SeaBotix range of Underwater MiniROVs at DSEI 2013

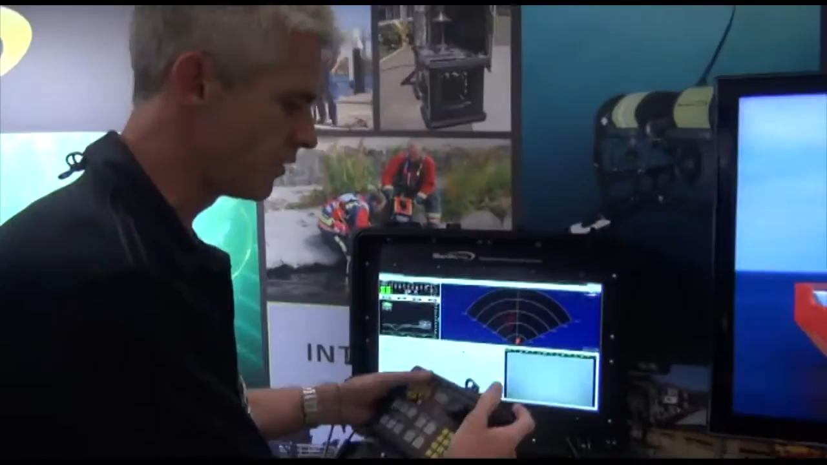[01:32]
What they're seeing when they're controlling the system with our hand controller is video, sonar.
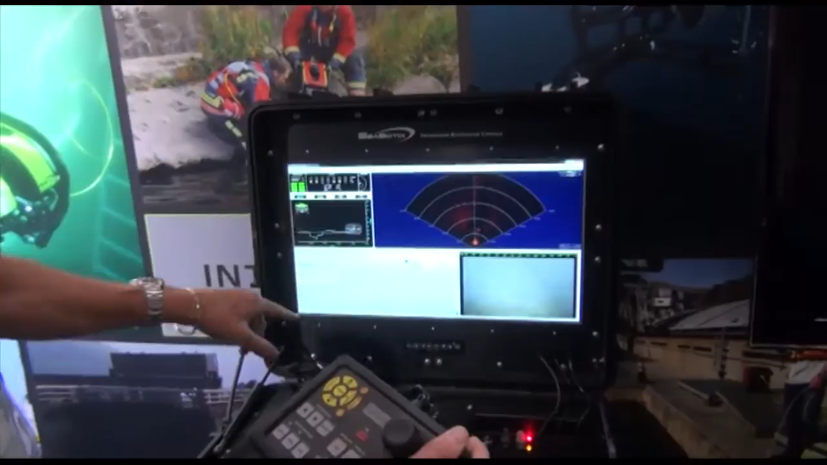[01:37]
They have a tracking system with a GPS reference to where they are and the location of the vehicle.
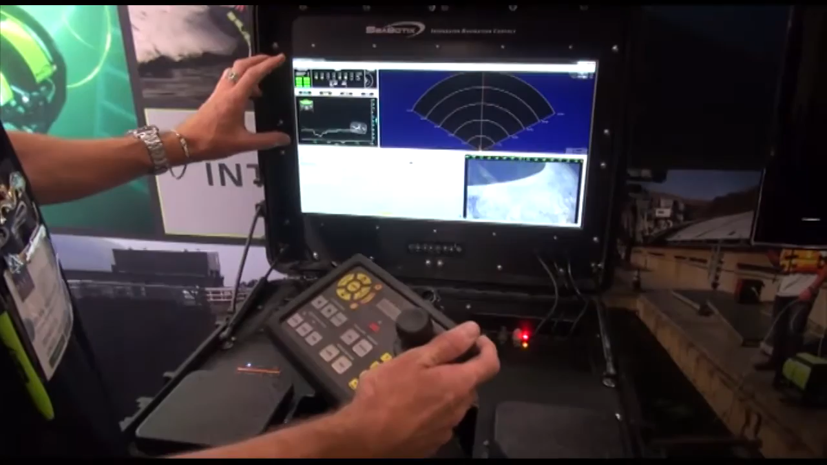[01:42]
And there's some vehicle statistics at the same time. Popular for mine countermeasures is our vectored little benthic vehicle.